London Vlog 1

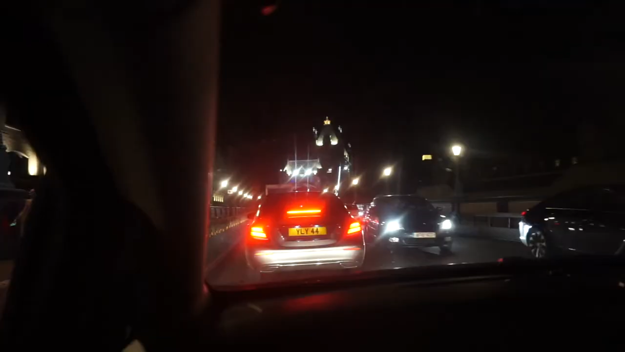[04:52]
we just made it to london bridge it's flipping what time is it
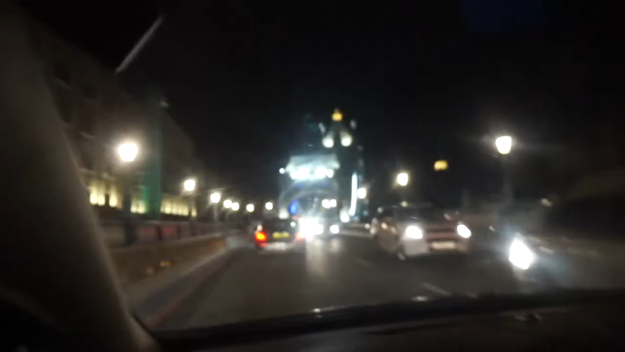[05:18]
farm man looks gorgeous it's still the same it's still a still the same building bro nah man that's the view and a half that you're not going to get a better view than that than driving through you know what i'm saying